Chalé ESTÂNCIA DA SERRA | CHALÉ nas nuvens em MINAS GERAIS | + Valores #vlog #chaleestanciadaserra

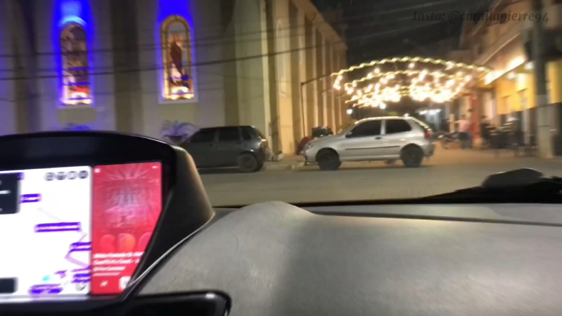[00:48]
Estamos chegando em torno de 7h30 da noite na pequena cidade de Sapucaí Mirim, em Minas Gerais.
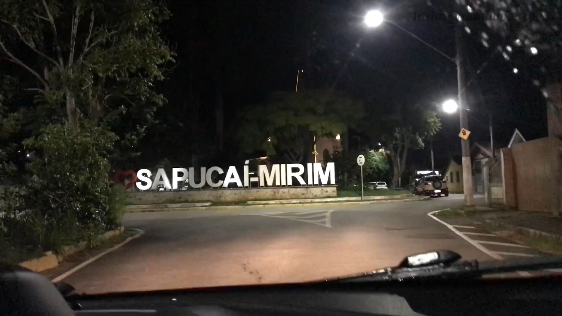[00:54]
Por onde estamos passando é asfaltado. E viemos seguindo o Waze.
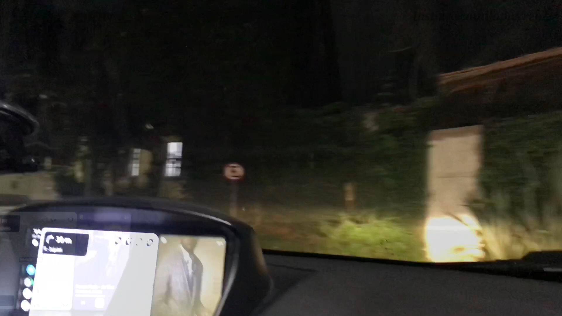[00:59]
Porém, nessa parte da estrada em que começamos a subir a serra, há alguns trechos que são de terra.
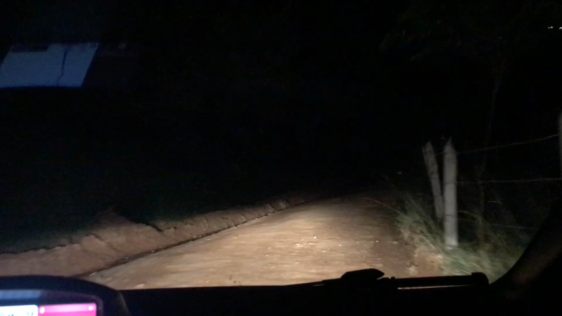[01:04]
Então é importante o carro passar por uma revisão antes da viagem. Não está chovendo, então para subir está sendo de boa.
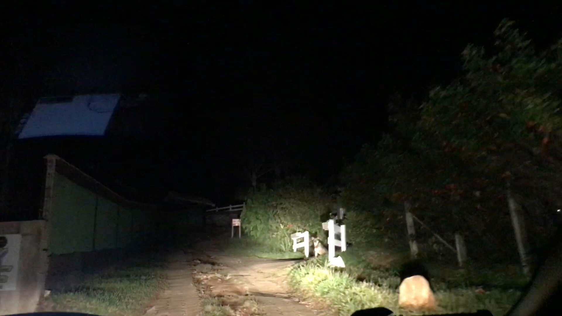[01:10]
Mas é uma subida sem iluminação. Estamos apenas com os faróis do carro ligados.
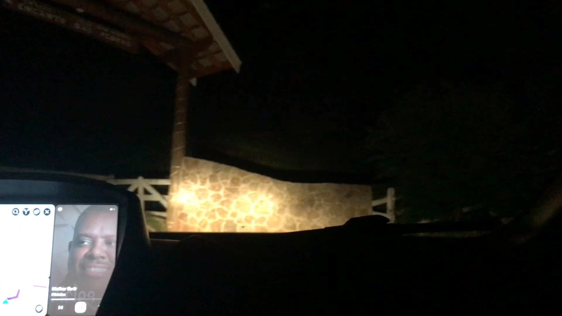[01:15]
Aqui já estamos chegando ao nosso chalé. São quatro no total.
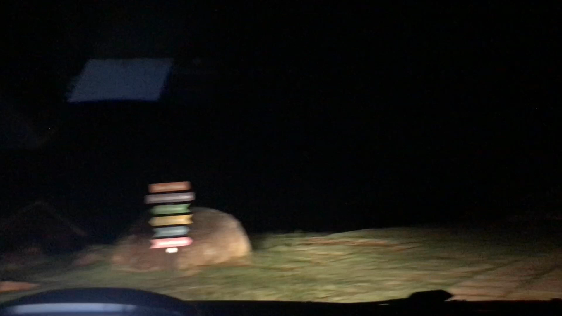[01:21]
O nosso é aquele ali do fundo à direita.